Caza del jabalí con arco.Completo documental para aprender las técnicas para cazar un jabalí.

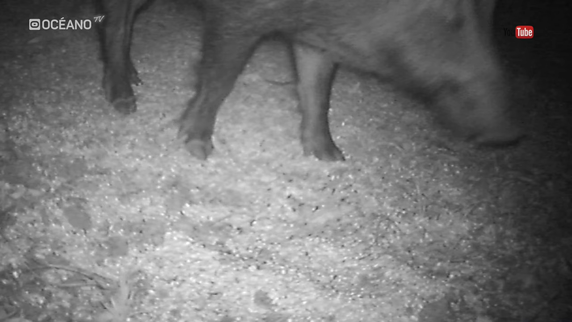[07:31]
Luis emplea esta tecnología desde hace años para realizar un seguimiento a sus posibles presas. Estas cámaras tienen infrarrojos y un sensor
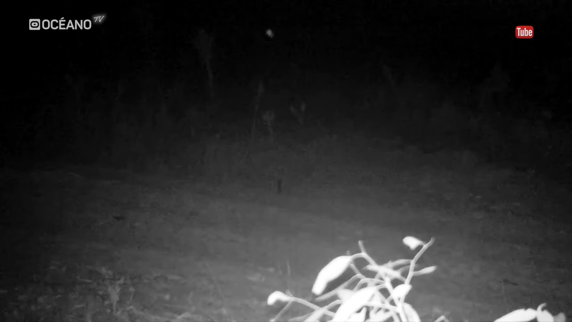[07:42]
de movimiento regulable que se activa con la entrada de cualquier animal, por pequeño que sea. Es apasionante poder estudiar el comportamiento
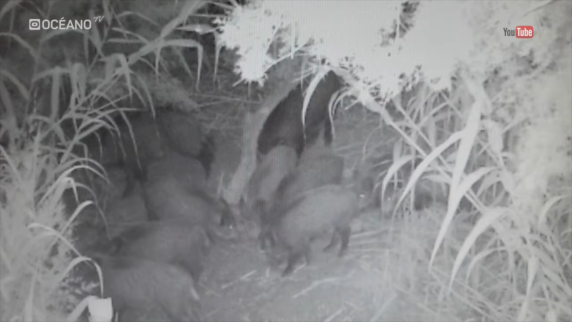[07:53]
de los cochinos desde este privilegiado punto de vista.
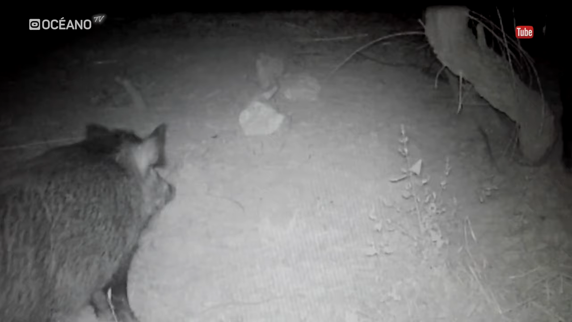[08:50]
porque sí que el flash es muy potente y puede hacer algún reflejo que le impida ver con nitidez el animal. Entonces, estando todo por delante limpio y más o menos respetando un metro de altura del suelo aproximadamente,
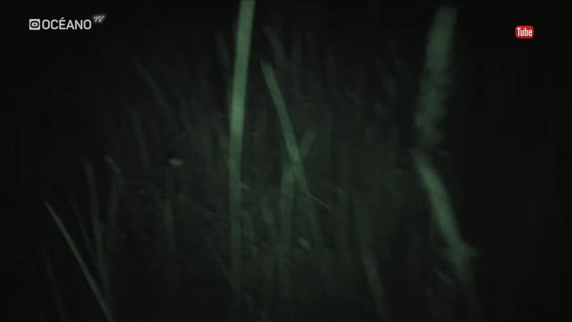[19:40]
No sé yo si entrará el tío. Está ahí dudoso.
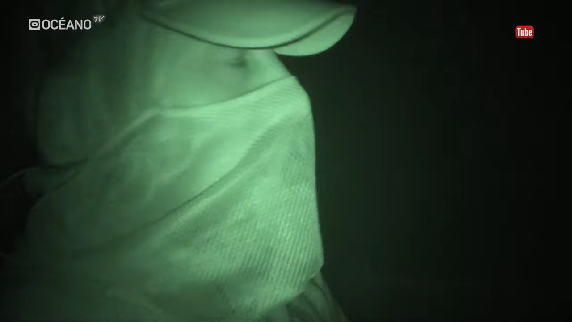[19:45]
Algo se huele. A lo mejor ha olido la sangre del otro.
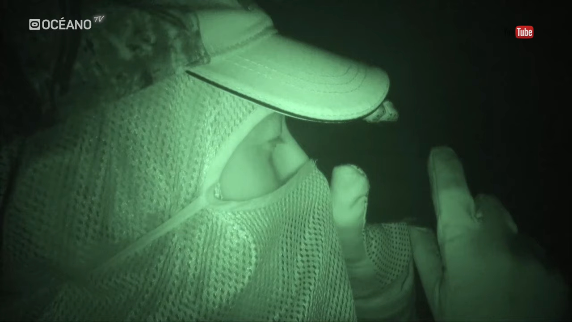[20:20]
Puede que le esté llegando algún rastro de la sangre del cochino anterior.
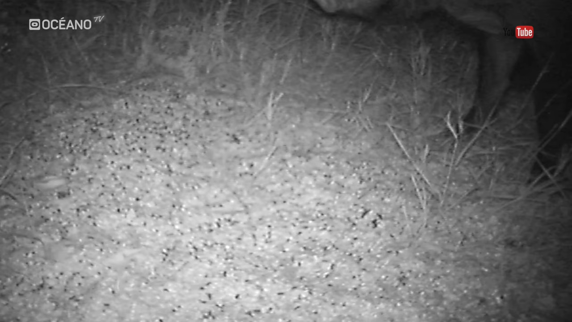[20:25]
Ha venido hasta el comedero. Supongo que la cámara de abajo lo ha grabado.
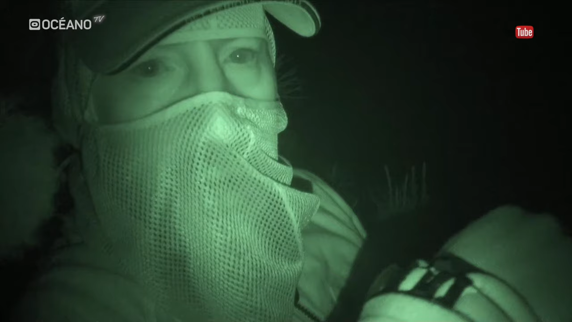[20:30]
Y se ha vuelto para atrás. Y creo que está allí metido entre los árboles.